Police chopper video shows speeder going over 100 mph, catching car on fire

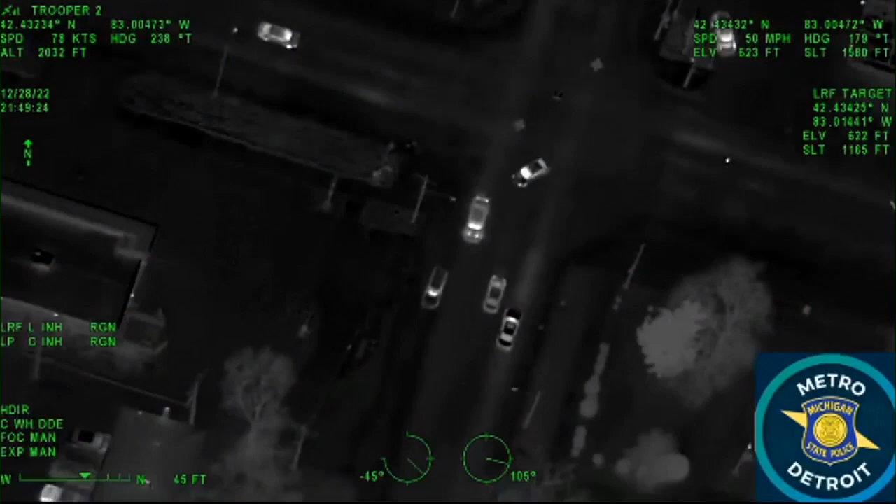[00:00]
I got him. He was a way 120 plus southbound. Now he's opening it back up against southbound. The wild, wild west on Detroit streets, Michigan State Police chopper video shows a driver literally burning his way down Gratiot. Cops say the car was overheating with flames already visible, but for whatever reason, this guy was out and about with no regard for those around him. Southbound on Gratiot center turn lane. Probably got a little floor wide open, almost rear-ended somebody.
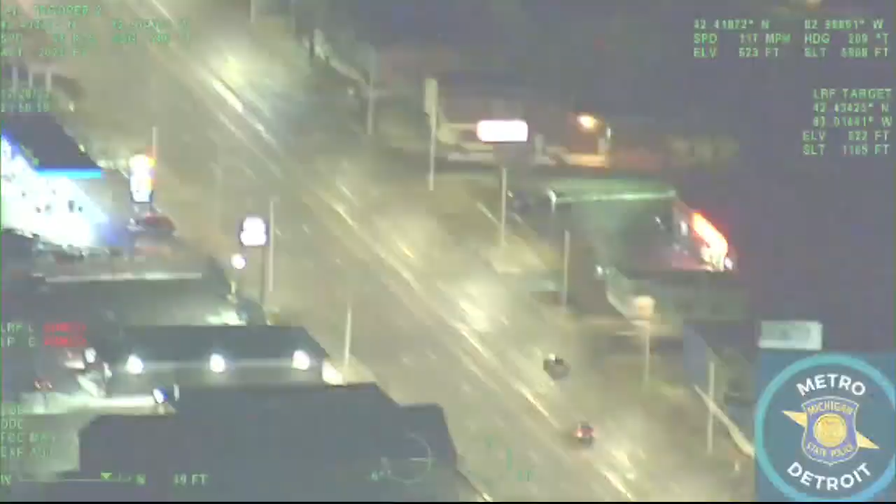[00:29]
Usually most people don't drive that fast after the sirens and the lights go off. This guy in particular seems to be just enjoying the fact that he could drive so fast and so dangerously.
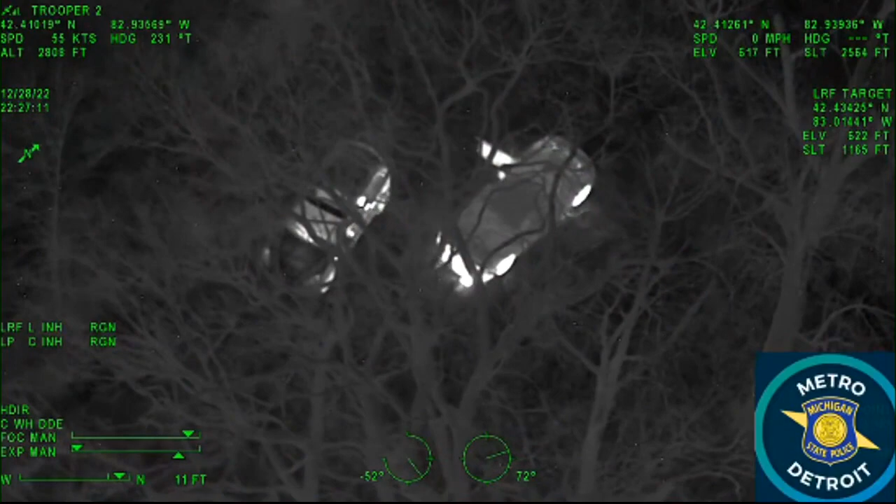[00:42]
They were able to kind of get him to a point where he switched out because he was having some trouble with that particular vehicle. He was starting to catch fire underneath under the undercarriage.
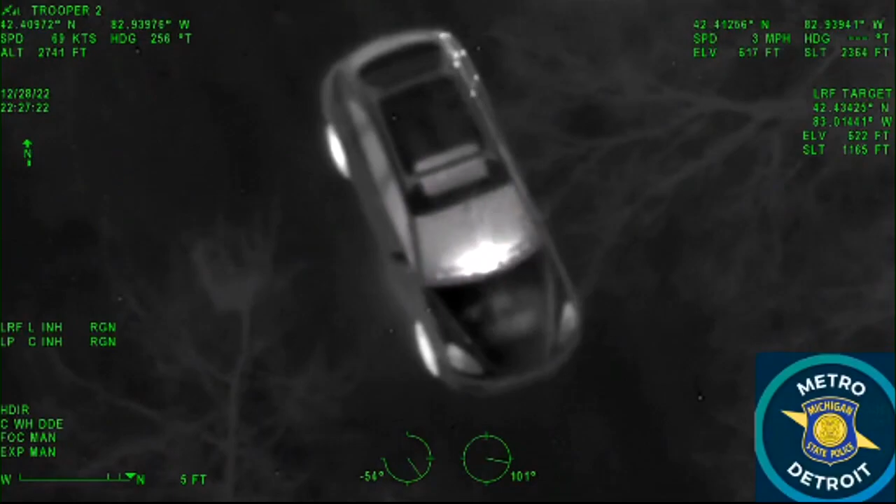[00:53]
And then once he switched over and got in the passenger seat of that second car, the aviation unit was able to follow him and get him in a good spot to where DPD could box him in and take them both into custody.
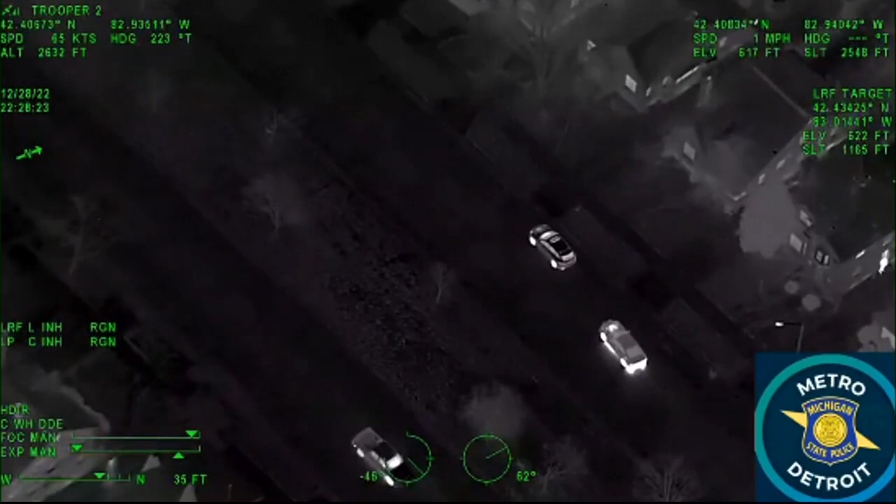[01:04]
Lieutenant Shaw says state police put this video out there on their social media pages to show people the dangers of reckless driving at a time when cops are cracking down on speeding across the state.